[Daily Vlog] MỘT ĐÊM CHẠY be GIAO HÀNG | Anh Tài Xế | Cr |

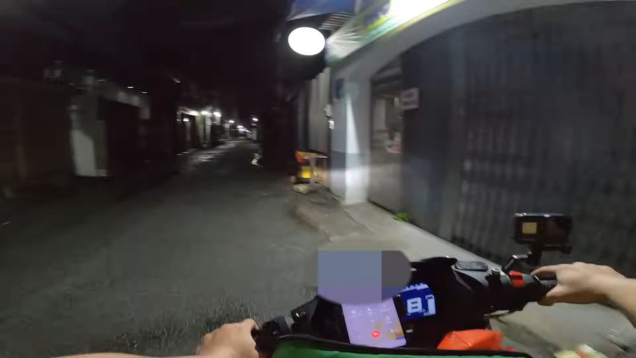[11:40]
Tới rồi. Trời ơi, cái đèn của thằng Eternal nó tối thui ta.
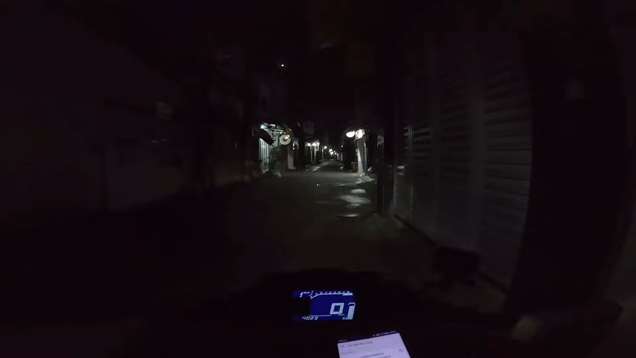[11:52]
Cái này phải đi tăng sáng rồi các bạn ơi. Đèn tối thui à. 50.000 đó chị. 50.000.